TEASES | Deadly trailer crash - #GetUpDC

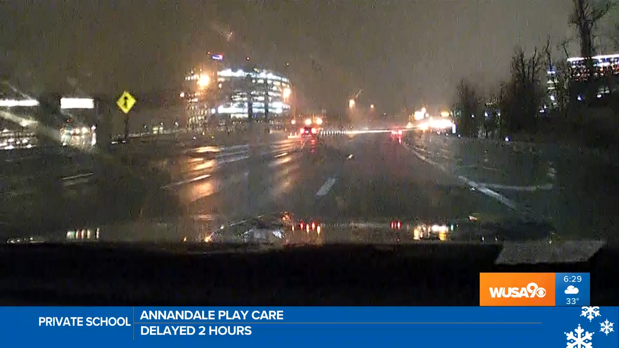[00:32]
Light snow and the mix this morning quickly clears out, but this weekend, Mother Nature dishes out another round of winter weather.